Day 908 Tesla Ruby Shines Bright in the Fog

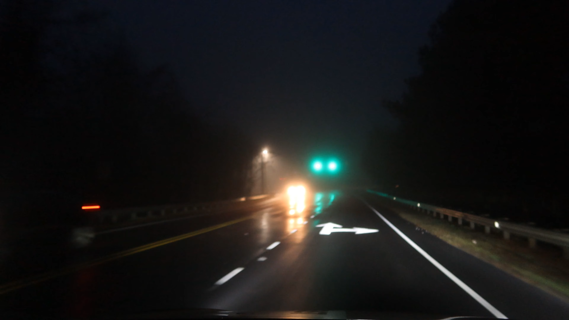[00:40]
Thankfully, it's not quite so thick that I can't see cars and things ahead of me. I generally run around with my front fog lights on because I like the extra brightness. But I went and I turned on the rear fog lights this morning just in case. I'm not sure exactly what that does. I need to get out and look, but not right now.